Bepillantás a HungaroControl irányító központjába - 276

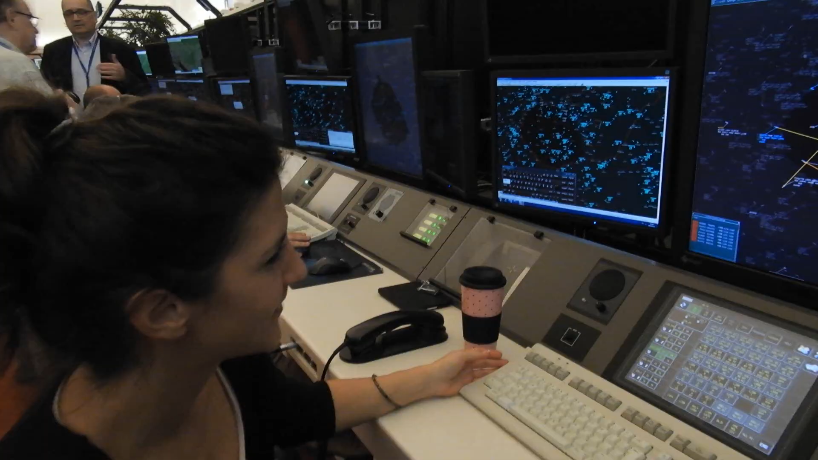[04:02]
Látható konfliktusokat, de jelenleg ez a kettő van a szektorban.
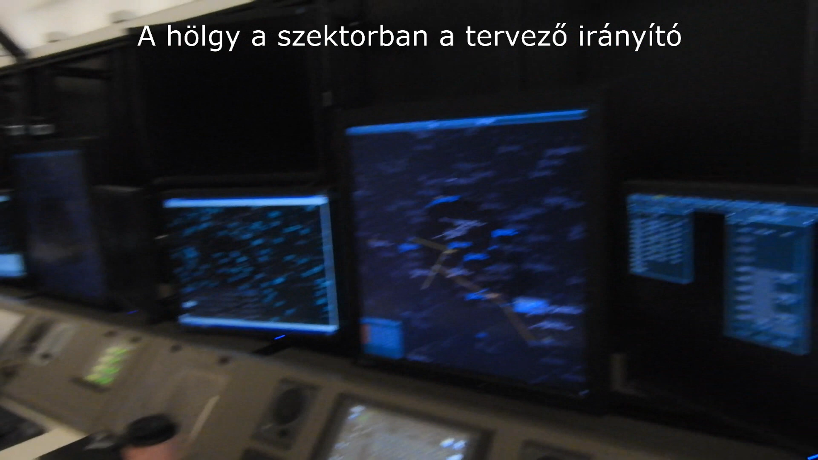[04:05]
És akkor mi történik ilyenkor? Hát nekünk 5 mérföldet kell csinálni, ez egy kicsit szűk lenne ez a crossing, úgyhogy itt megbeszéltük az alacsony szektorral, hogy kimondunk neki egy alacsony magasságot, és akkor elkerüljük a
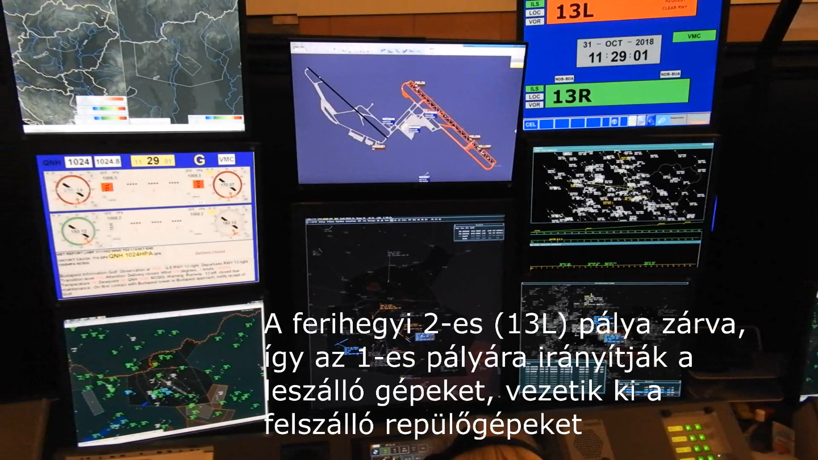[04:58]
Zrej Bravo Tango, Sears, Radar Contact 9, Flight Level 180. Flight Level 180, Zrej Bravo Tango. Zrej Bravo Tango, Sears, Radar Contact 9, Flight Level 180. most tovább engedtem, hogy neki megállni ezt a lábot.
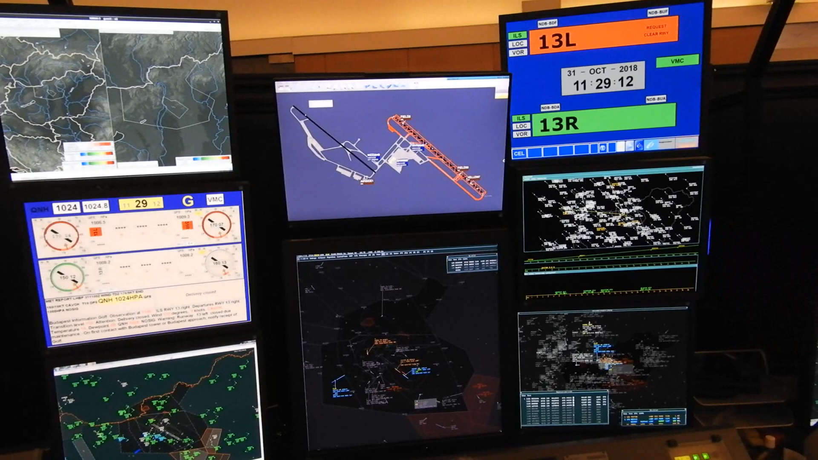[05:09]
Nem tudjuk forgatni, mert még a zajcsökkentő nyomvonalat kell követnie.
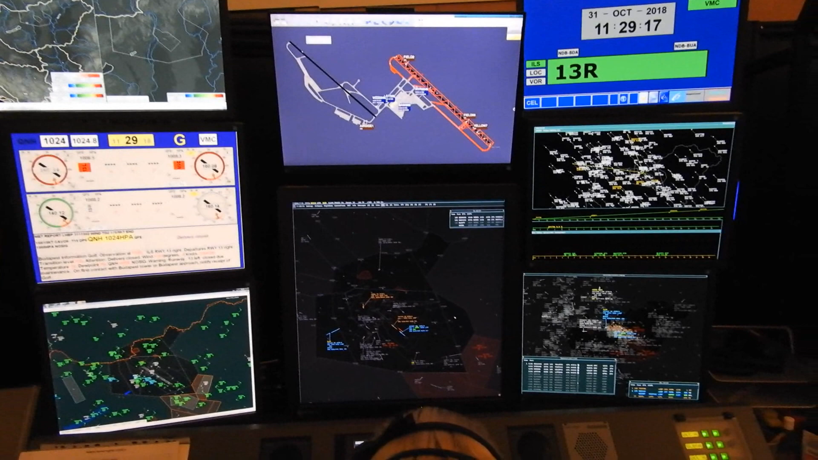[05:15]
Ha a fölé kerül, akkor aztán jön a szabadság, és direct valami brutális. Hova megy ez?
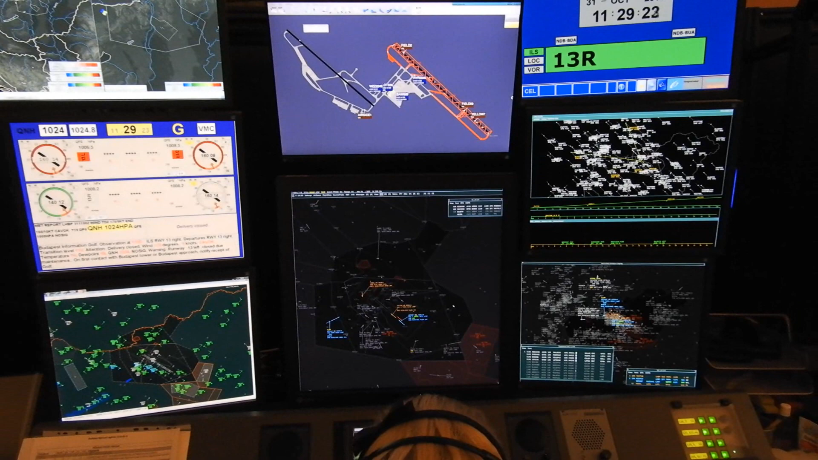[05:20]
Merre van? Kopli felé, most koordinálok. Tehát a direct koplit úgy tudjuk koordinálni, hogy ilyen színváltozásokkal tudjuk az ACC-nek elküldeni a kérést, és olymányuk tászta is.
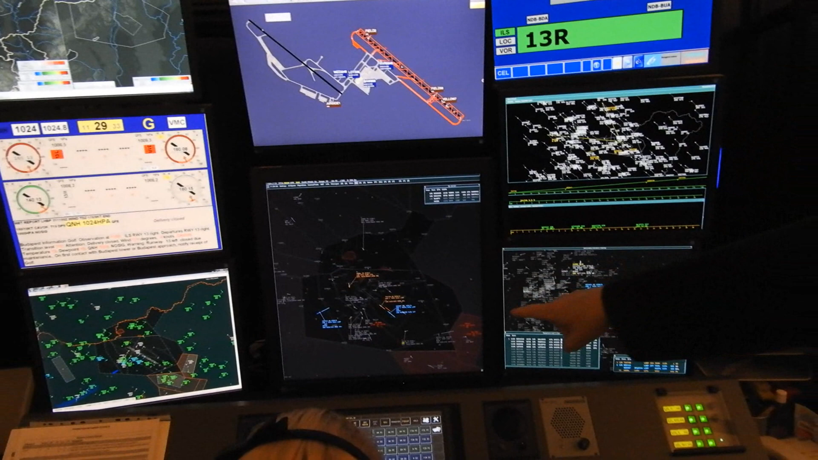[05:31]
Hát nem kell telefonon beszélgetni, hanem ezt úgy nevezik a szakmában, hogy silent coordination.
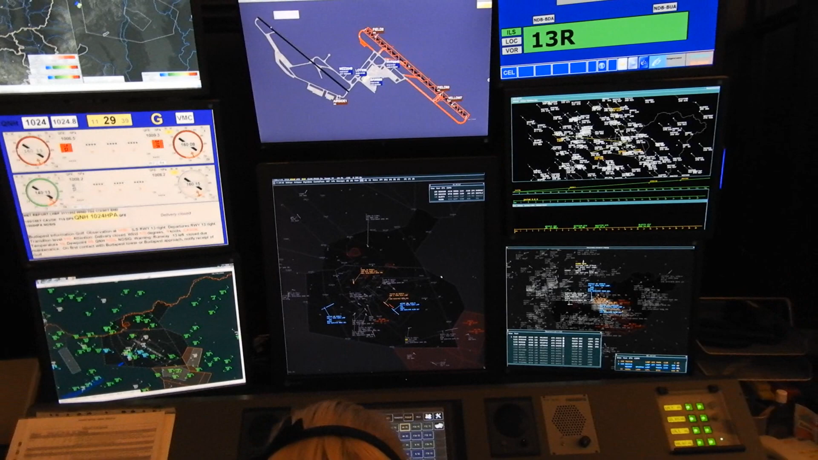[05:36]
Hát ugye egyébként a leggyengébb láncem az az emberi beszéd, a emberi kommunikáció, mert félre lehet érteni.
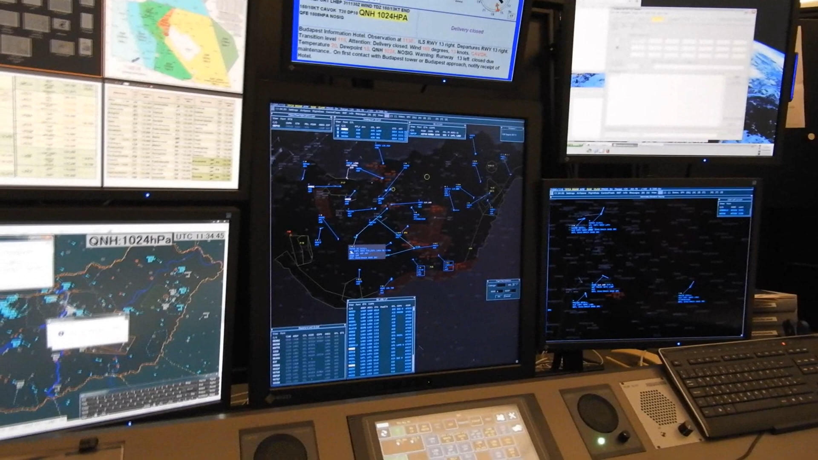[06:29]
Török pilótákat képeznek Kalocsán, és ők repülnek egy elég nagy útvonalat. Mert látjuk, Kalocsáról indult, egy pusztára, egy keleten nyakapszállásra, és nem visszamegy Kalocsára.